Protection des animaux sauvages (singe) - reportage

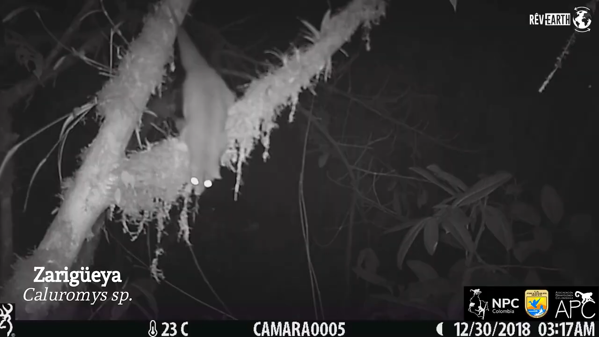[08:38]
Entonces, por eso lo mejor es ubicarlo en un sitio en donde el animal pasa caminando para que la cámara se active.